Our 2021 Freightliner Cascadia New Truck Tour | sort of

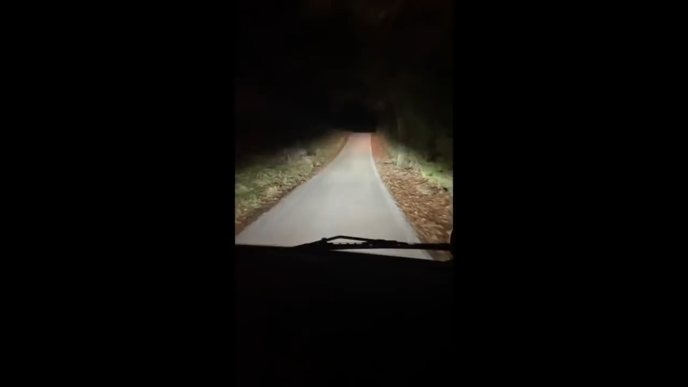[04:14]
the road like this how much would we be freaking out if we made a wrong turn we were just like out here yeah